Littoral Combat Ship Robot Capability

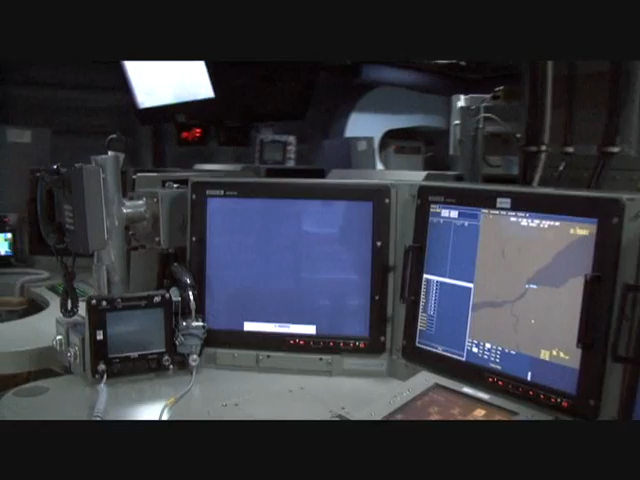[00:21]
This is our mission control center. This is where we fight the ship from. On other Navy ships, you might have heard of it as a combat information center.
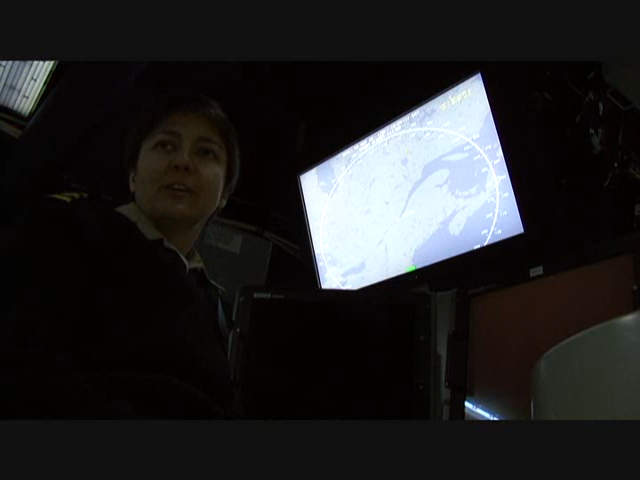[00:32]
We call ours Mission Control Center because when we fight the ship, it's a combination of self-defense systems that are onboard freedom all the time and a combination of operating our remote-operated vehicles, whether they're surface, subsurface, airborne, and we do that on these consoles in this space. The console that I'm sitting at is what Ships Force uses to use our self-defense systems,
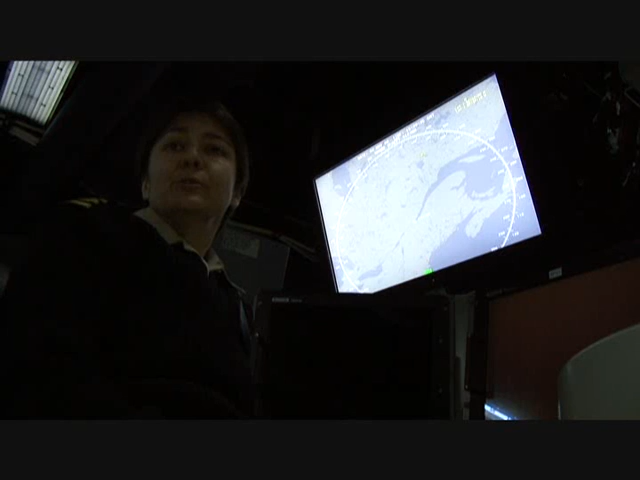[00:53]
whether it's our RAM missile launchers, whether it's our 57-millimeter gun, our soft-kill weapon systems, or if we're not engaged in an actual engagement, we use these consoles to detect and identify the contacts that are out there and communicate those to other ships or within the ship itself. The other consoles that you see around the space are what we use to control the remote-operated vehicles,
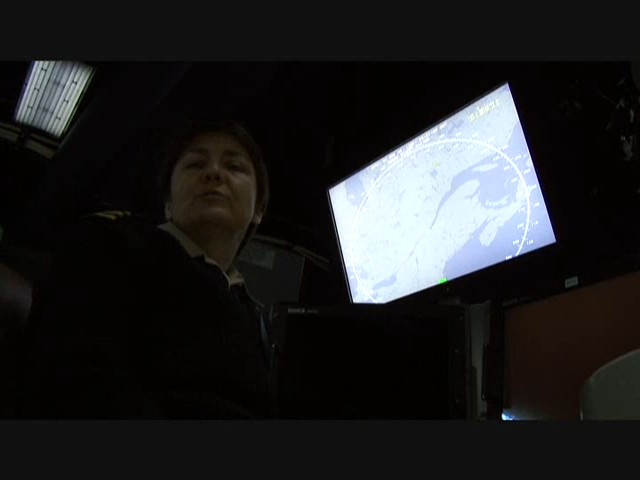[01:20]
or to process their data or to direct engagements using those vehicles.